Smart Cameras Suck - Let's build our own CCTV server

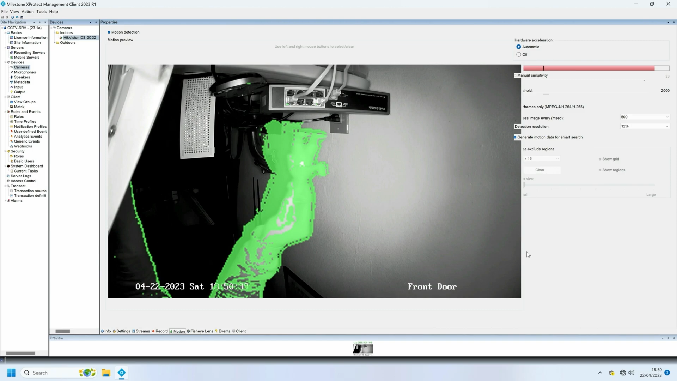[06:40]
This is your server. X-Protect is set up to record on motion by default.
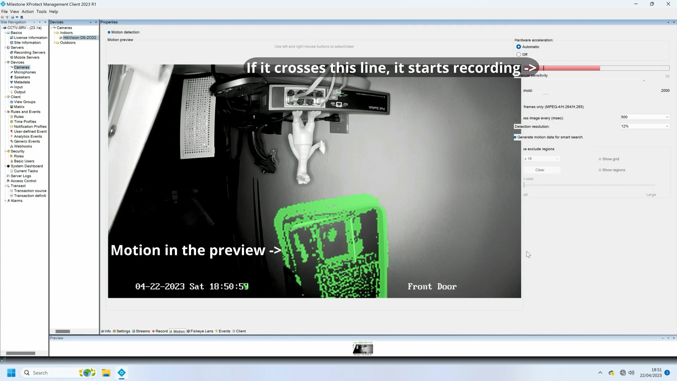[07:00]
The green outline shows the motion when it's being picked up, and the red bar on the top right shows when it crushes the threshold to record. To change the length of time it records for, click on the record tab at the bottom.